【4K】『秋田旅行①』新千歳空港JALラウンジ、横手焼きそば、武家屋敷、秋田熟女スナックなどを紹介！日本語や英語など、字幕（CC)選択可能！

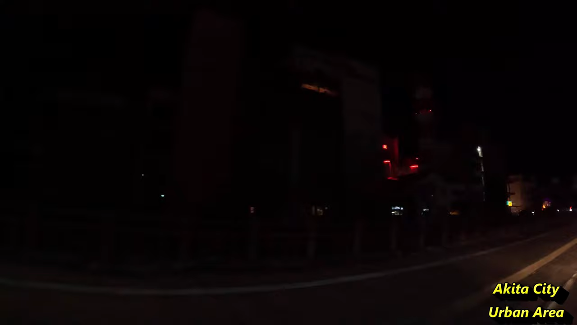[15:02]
1kmの場所にありました私はホテルからタクシーを利用して予約しておりましたお店に向かいました
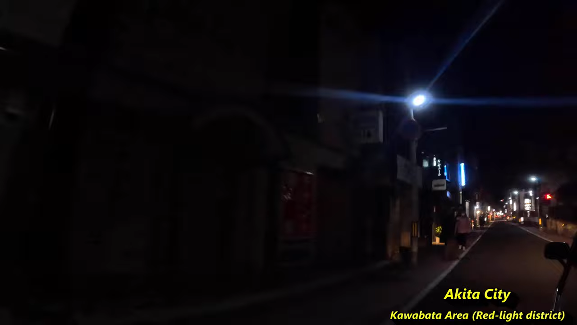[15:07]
左の店でしたがタクシーが気づかず過ぎてしまいました